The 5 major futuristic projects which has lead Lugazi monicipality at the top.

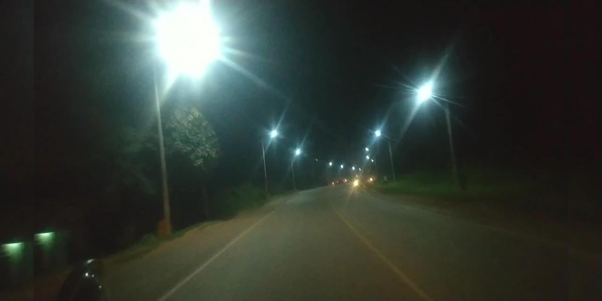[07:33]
And this is how Lugazi looks at night.
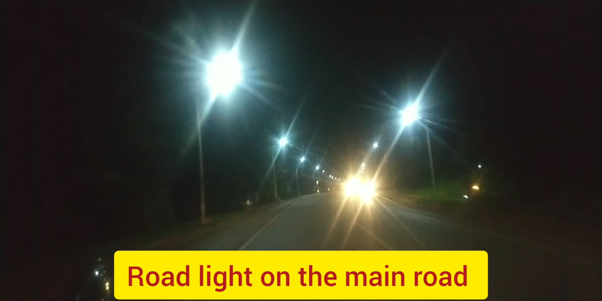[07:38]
Road lights everywhere on the main road. See how Lugazi shines at night.